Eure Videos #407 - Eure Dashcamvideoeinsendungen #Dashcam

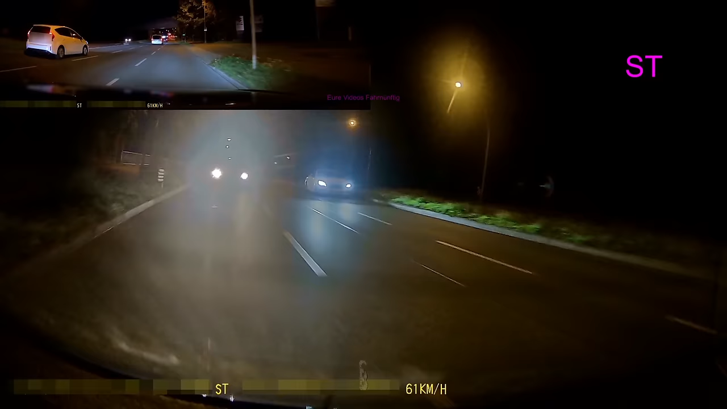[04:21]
st sagt hier ist 50 er fährt ja nun schon viel zu schnell wird ein bisschen langsamer taxi überholt und zieht ihm viel zu dicht vor die nase übrigens drei passagiere hat das taxi da an bord und er sagte also jetzt später die guckten peinlich berührt einfach nur geradeaus st möchte darüber reden leider lässt er die musik laut was der andere sagt verstehen wir sowieso überhaupt nichts von deswegen schneide ich einfach mal schneller zusammen
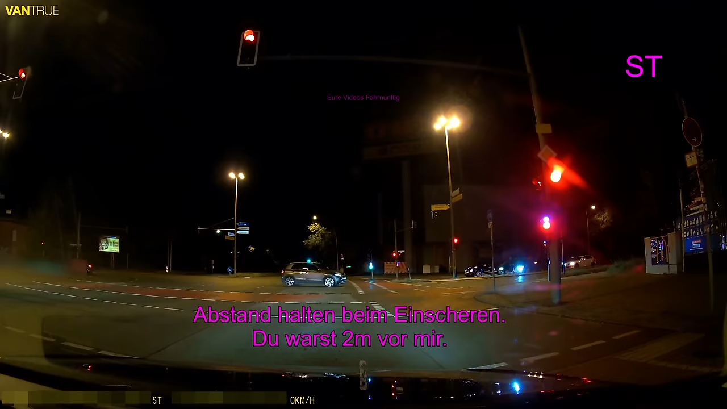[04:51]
der taxifahrer sagte du bist hier in berlin alter wie findet es dir das was ein loch so so